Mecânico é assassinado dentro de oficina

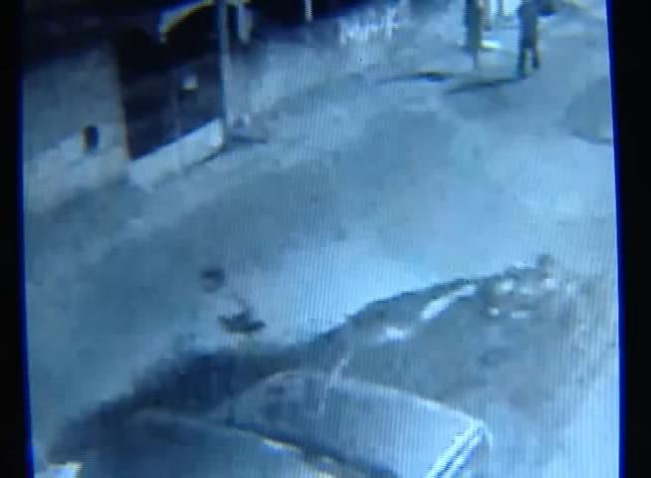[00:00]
Os criminosos chegam a pé na rua por volta das 10 horas da noite. Eles passam pelo mecânico tranquilamente e olham para dentro da oficina. Ao verem a vítima, a dupla saca a arma e começa a atirar.
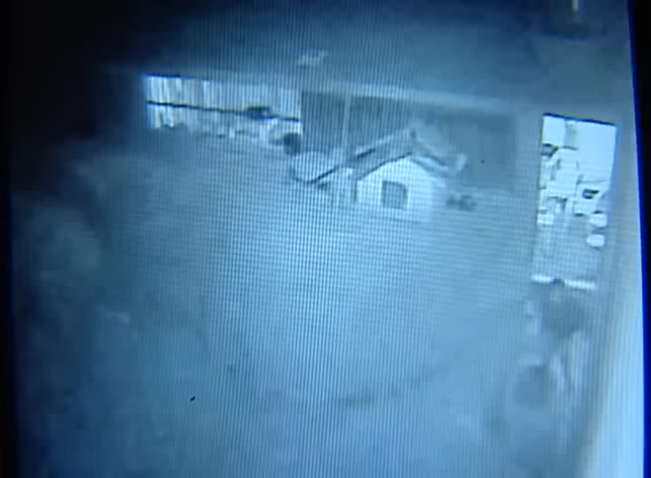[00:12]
O mecânico assustado fica sem reação. A vítima sobe a escada correndo e é perseguida pelos bandidos.
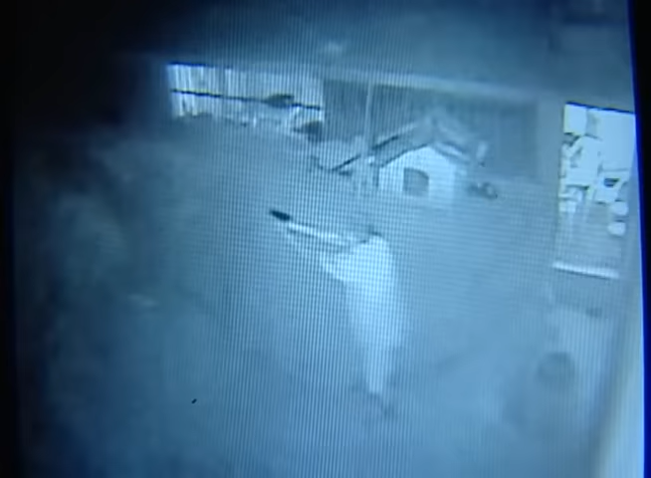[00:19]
Momentos depois, os dois saem da oficina com arma em punho.